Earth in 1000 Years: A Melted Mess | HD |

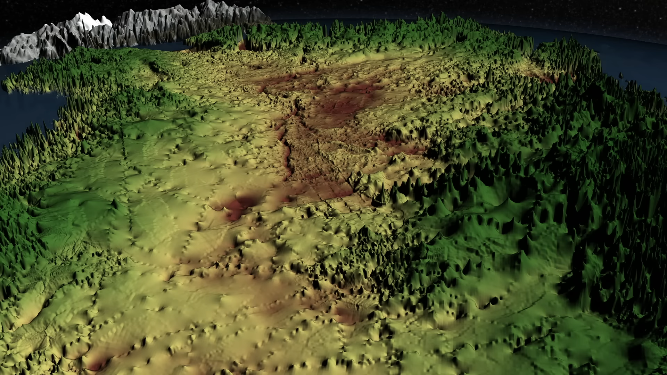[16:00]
If the entire ice sheet were to melt, much of Greenland would be underwater, dotted with small islands. Over time, with the weight lifted, the land would gradually rise.